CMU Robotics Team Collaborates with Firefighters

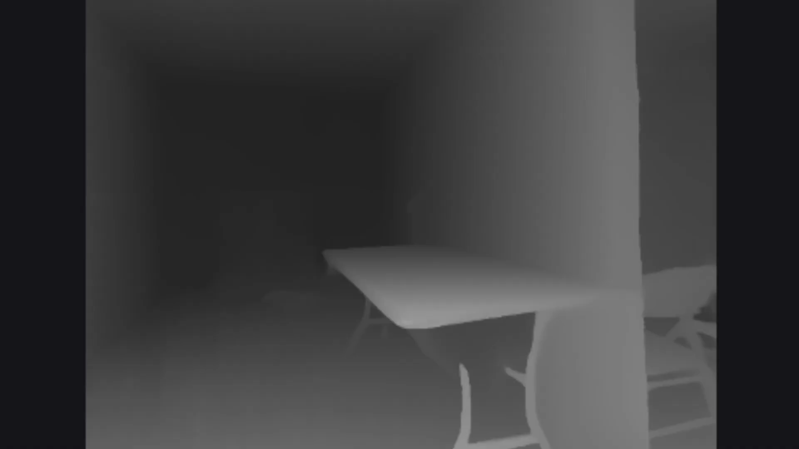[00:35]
So what it's doing is it's looking at all the depth images it's getting.
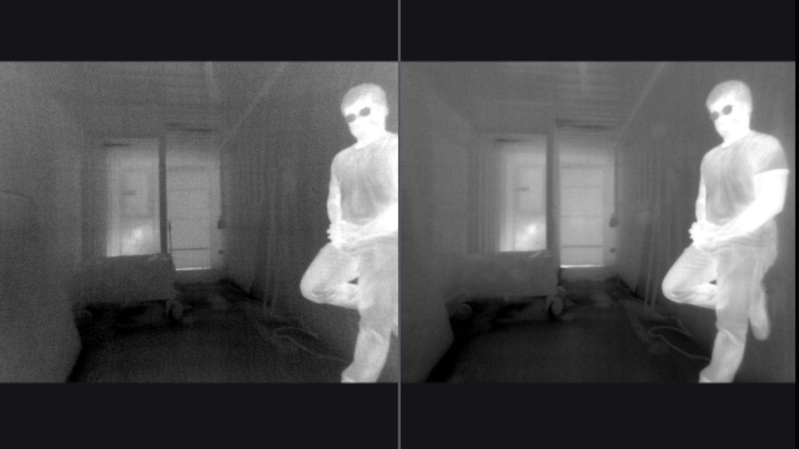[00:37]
The drone is equipped with two thermal cameras, and they're able to see everything.